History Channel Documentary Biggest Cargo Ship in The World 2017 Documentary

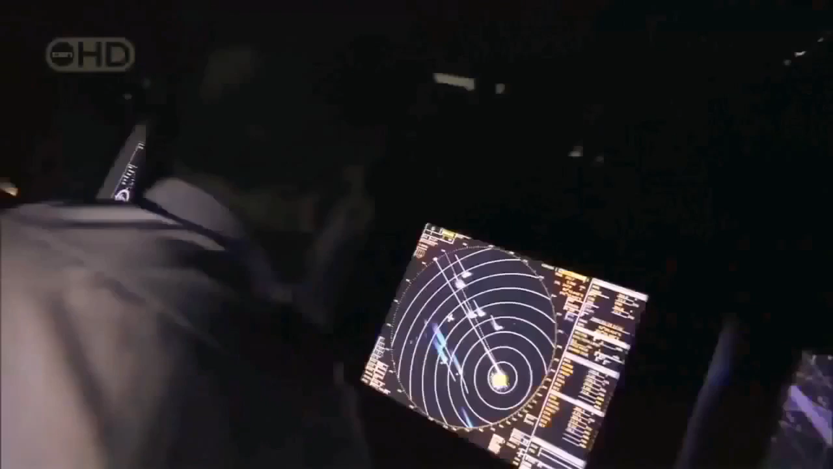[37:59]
Third mate, I've got 2 targets here.
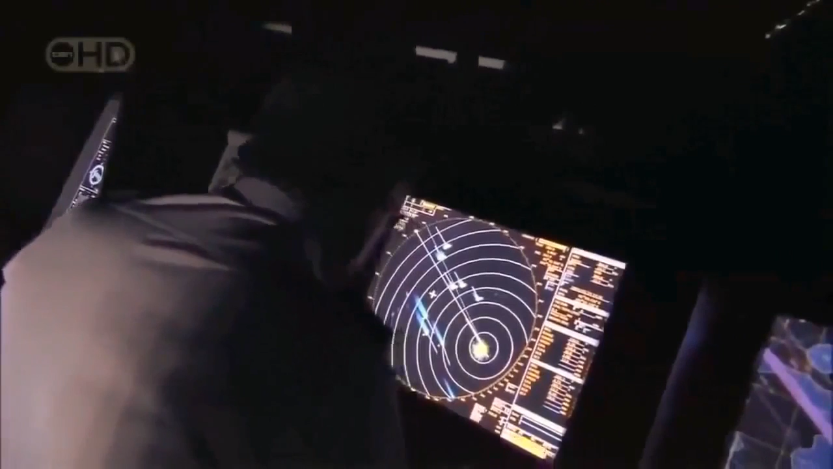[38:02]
And these guys that come aboard, if they can get aboard, they're ruthless. They'll kill for the US dollar.
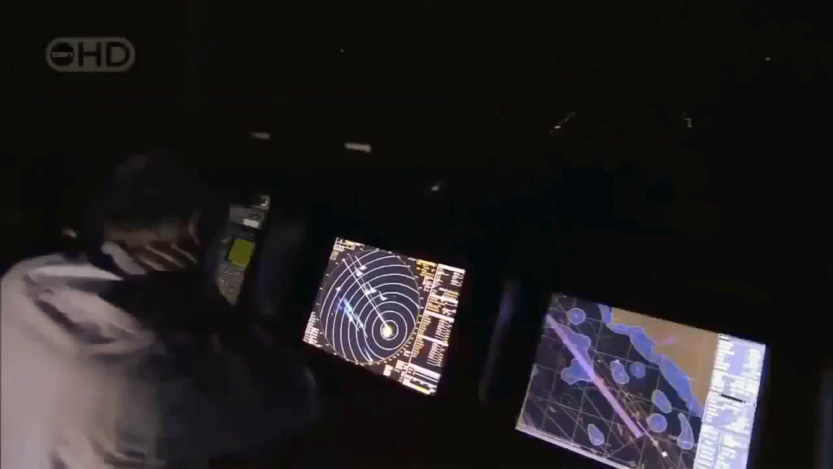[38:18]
Today, they carry machine guns, AK-47s and M-16s, and travel in high-powered speedboats.
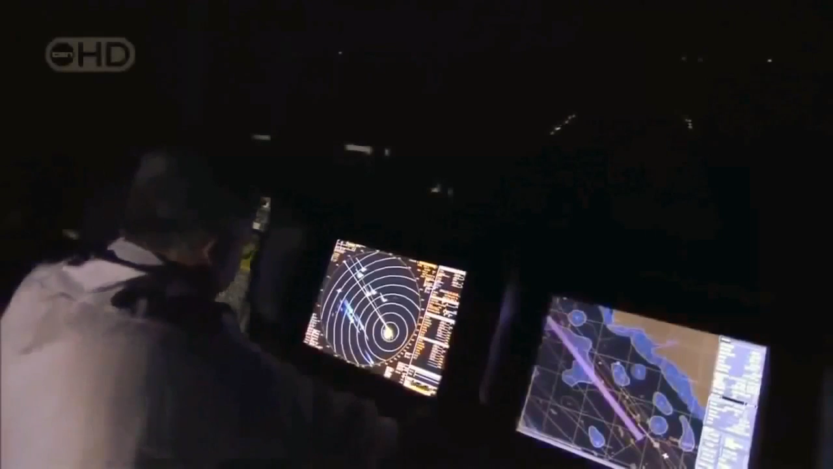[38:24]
3 miles. We're a soft target, we're easy.
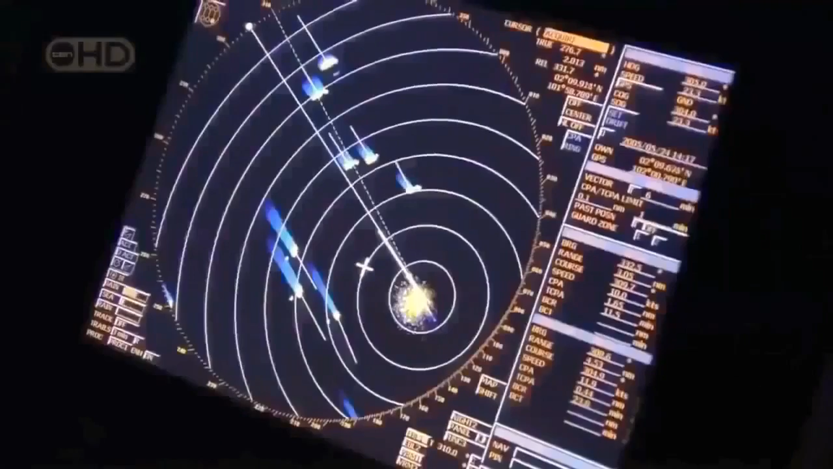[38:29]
We're not armed, we're just easy. They know that.
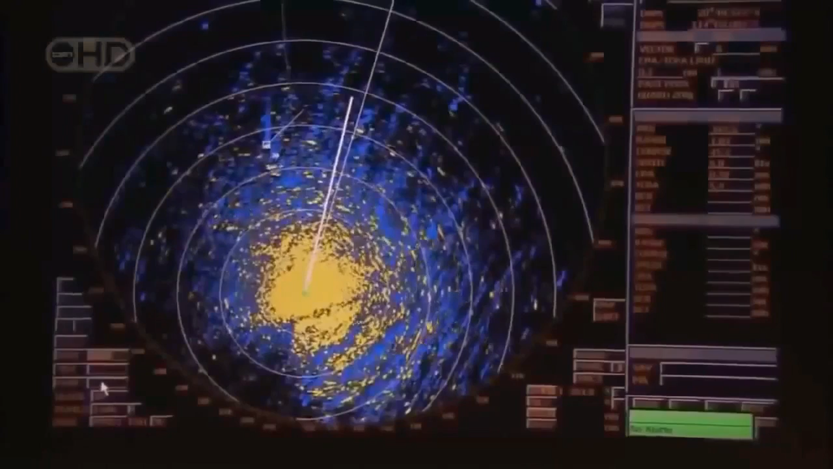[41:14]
The danger: there are times when the crew of the Atlanta are almost sailing blind.
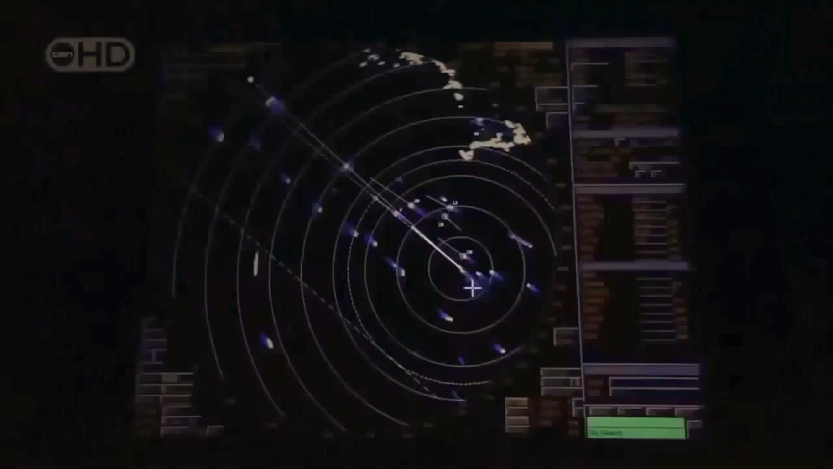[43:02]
it also becomes the Atlanta's eyes and ears.
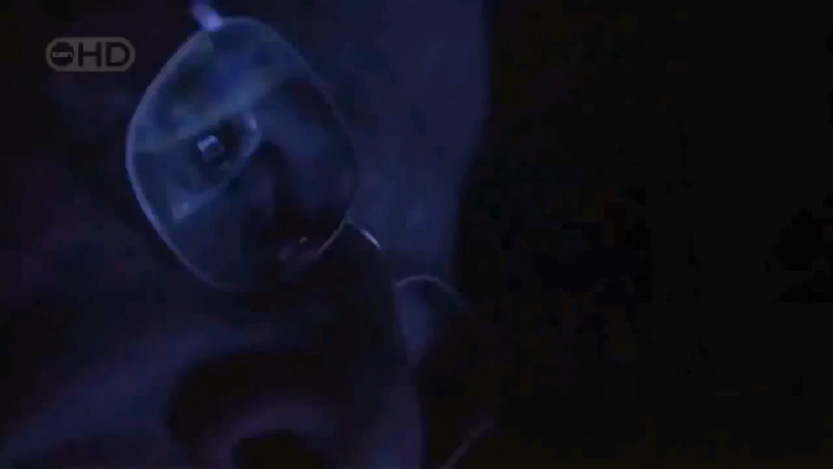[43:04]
350, 2 miles, stopped. When a vessel registers on the Atlanta's radar, it's identified by a number,
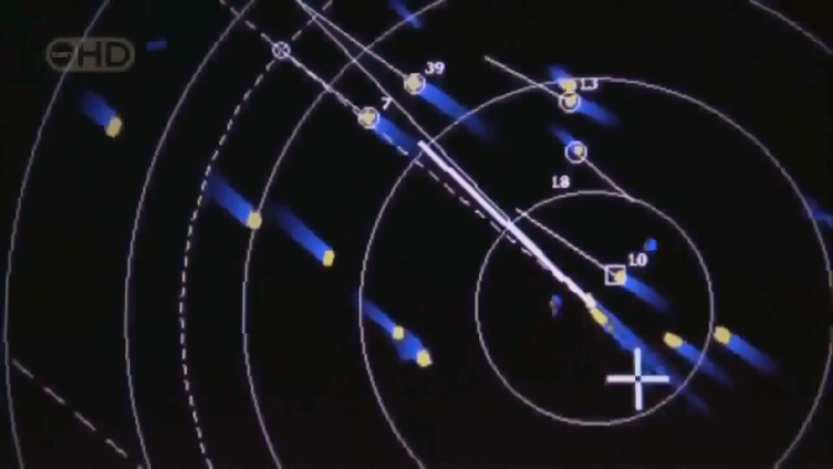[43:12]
and its direction and speed can be tracked by those watching from the bridge.
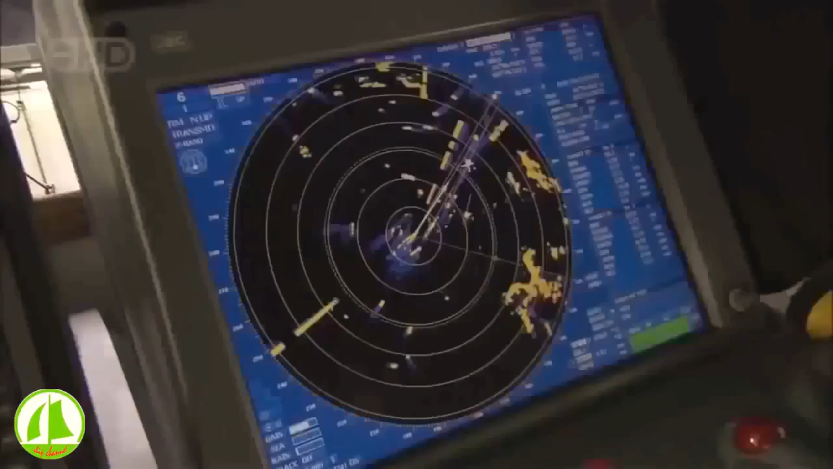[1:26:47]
Well, it's his job to keep out of my way, but he's not moving, you see. He's still coming across.